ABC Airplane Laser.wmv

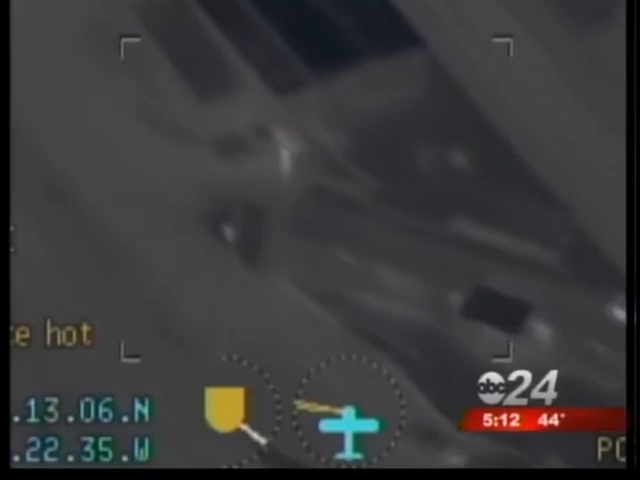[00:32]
Imagine a laser like this pointed straight at you as you tried to land a plane.
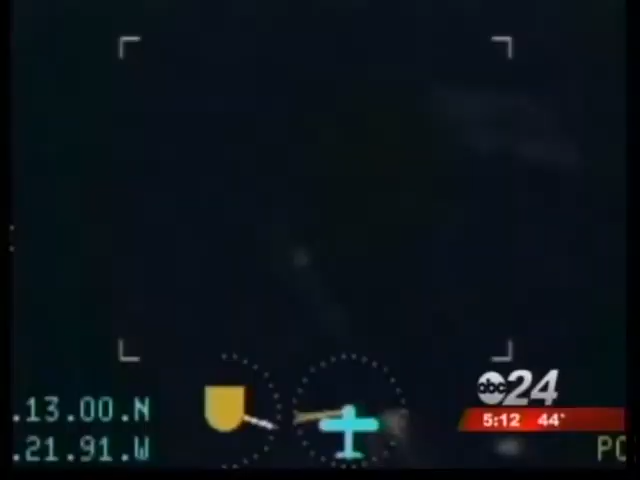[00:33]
The FAA says it's a growing problem.